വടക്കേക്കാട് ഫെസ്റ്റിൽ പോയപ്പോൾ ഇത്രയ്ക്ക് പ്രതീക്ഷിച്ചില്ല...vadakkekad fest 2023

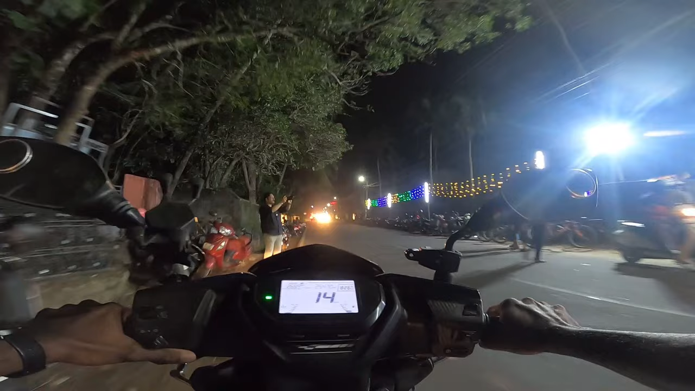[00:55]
എല്ലാവരും പറയുന്നുണ്ട് കുറേ കാലങ്ങൾക്ക് മുമ്പ് ഒരു പ്രാവശ്യം വന്നിട്ടുണ്ടായിരുന്നു ഫെസ്റ്റ് എന്നുള്ളത്.
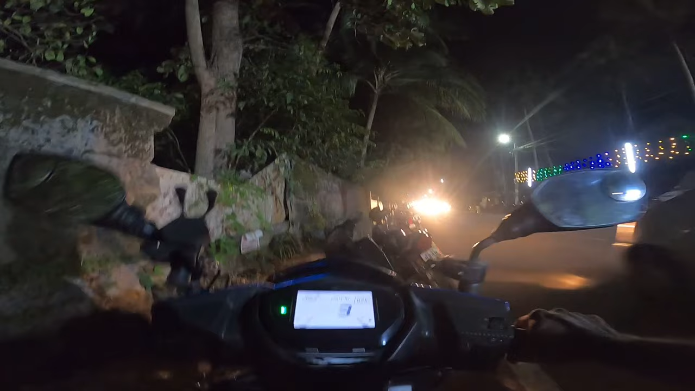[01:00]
എന്തായാലും വണ്ടി ലാൻഡ് ചെയ്തു, അവിടെ എത്തി. സൈഡ് റോഡിൽ പാർക്കിങ് കുറച്ച് കുറവാണെന്നൊരു പ്രശ്നമുണ്ട്, കാറുകളൊന്നും പാർക്ക് ചെയ്യാൻ അത്ര പറ്റിയൊരു സ്ഥലമല്ല.